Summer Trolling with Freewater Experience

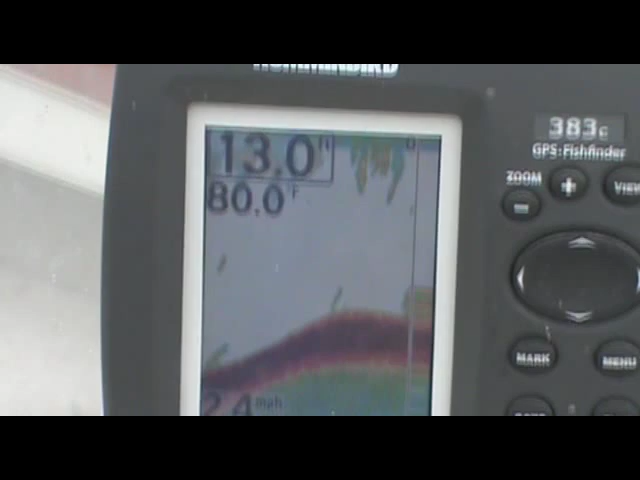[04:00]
On screen: water 80.0°F
They show up as a cloud on our fish finder in the top 7 feet of water. Once you find them, you'll notice the large marks hanging out just below these massive schools of minnows.
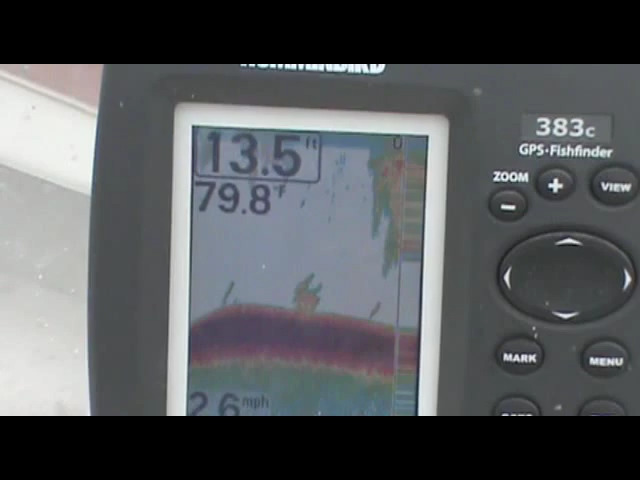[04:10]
On screen: depth 13.5 ft, water 79.8°F
These are the fish you're after. At this point, it's time to keep one eye on your fish finder and the other eye on your rods.